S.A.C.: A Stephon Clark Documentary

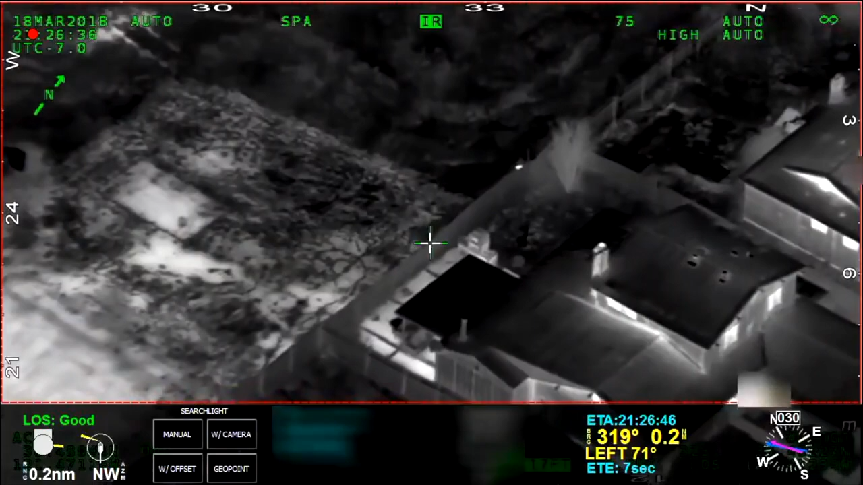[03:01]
Unknown weapons, no further description other than male with a black hoodie. One further house to 1 yard to the south. Of 2 minutes trying to catch him. Shots fired.